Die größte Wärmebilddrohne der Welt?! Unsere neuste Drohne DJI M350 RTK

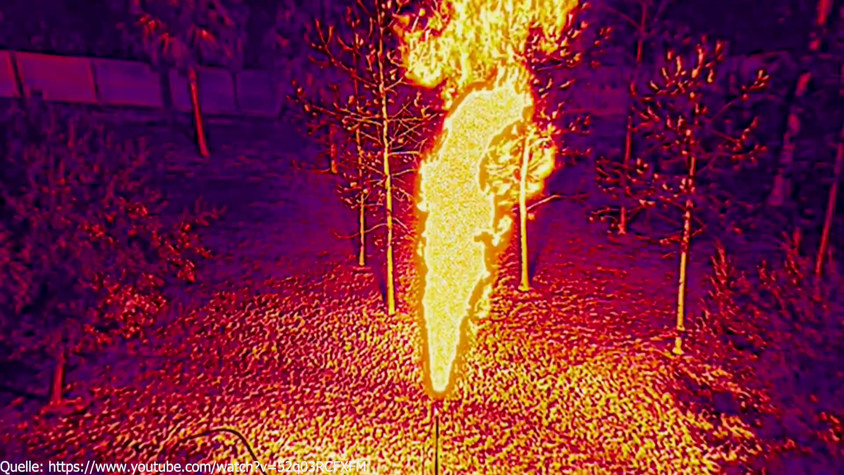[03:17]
Das wäre jetzt mal so ein Beispiel im Feuerwehreinsatz. Sie eignet sich aber auch super für Offshore-Arbeiten, das bedeutet im Prinzip für die Wasserwacht,